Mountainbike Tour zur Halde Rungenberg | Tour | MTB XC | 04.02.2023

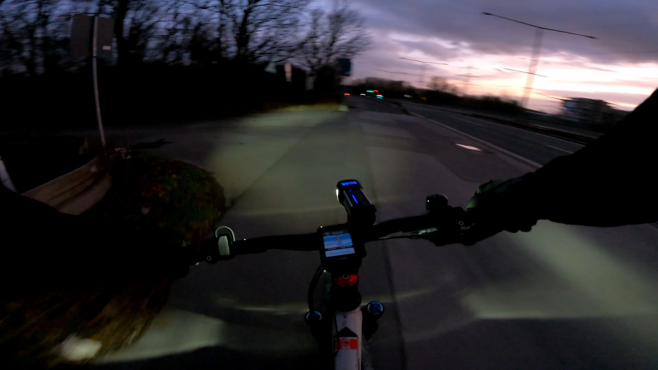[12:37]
Aber bitte, tu uns beiden einen Gefallen und nimm irgendwas mit, was reflektiert. Wer eine Sünde ist, werfe den ersten Stein.
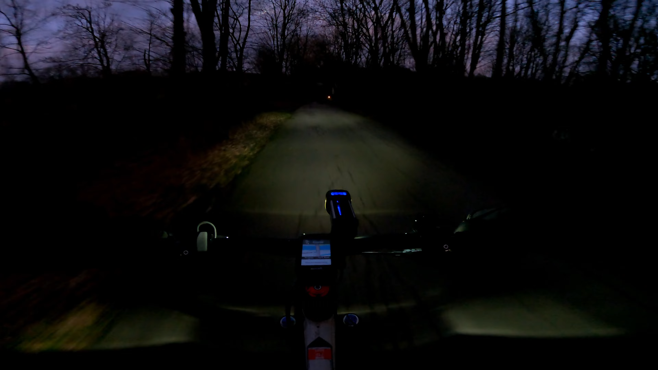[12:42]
Ich bin auch so ein Typ mit schwarzen Klamotten und wenig Reflexionsfläche. Aber es ist echt gefährlich. Besonders hier, wenn es irgendwie komplett duster ist und man niemanden sieht, der mit dem Hund unterwegs ist. Lass irgendwas blinken und sichere so unser beider Gesundheit. Ich gebe mir auch Mühe, das für mich zu berücksichtigen. Ah, oh. Und dann sind wir auch schon an der Grimberger Sichel angekommen und von hier aus ist es ja nicht mehr so weit.
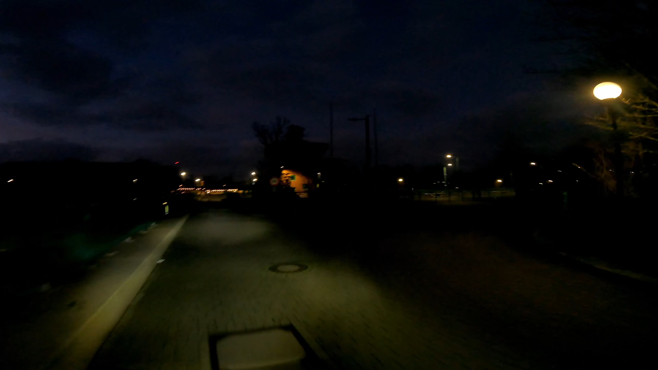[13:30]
Und weil ich meine Sigma Buster 2000 Helmlampe nicht auf dem Kopf habe, sind die Aufnahmen jetzt ein bisschen dunkel.